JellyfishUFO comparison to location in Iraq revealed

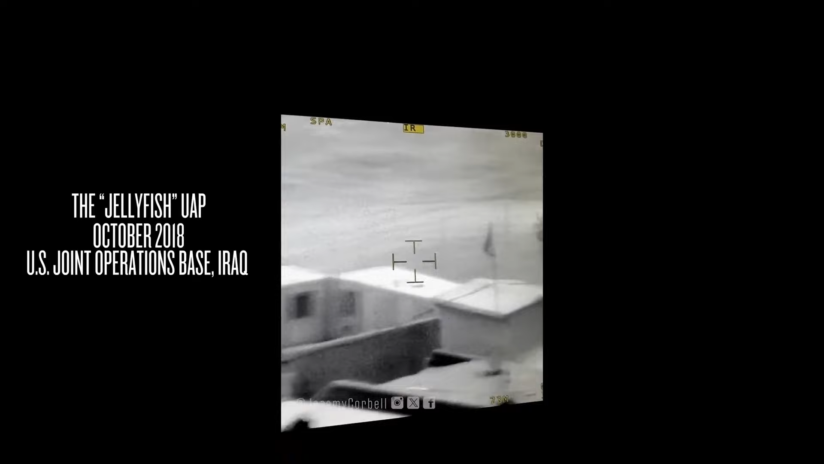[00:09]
His video says it was recorded in October 2018,
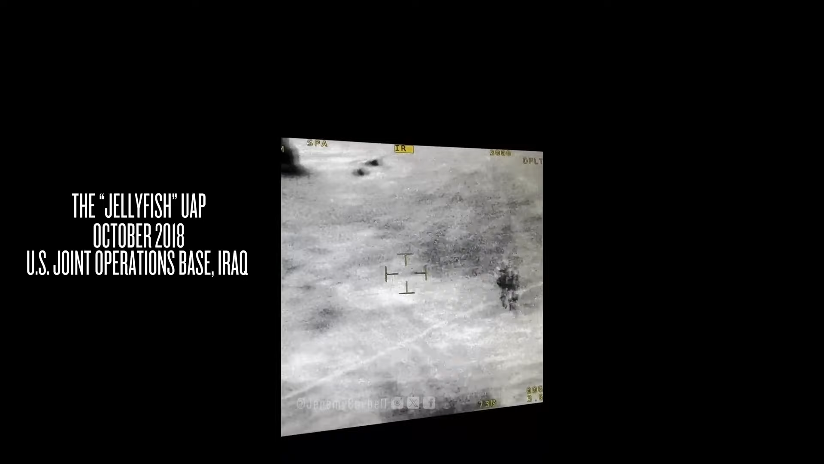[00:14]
but based on what we found, that's impossible because some of the structures in the video are not present at that time. They were removed, and I'm going to show you that in a sec.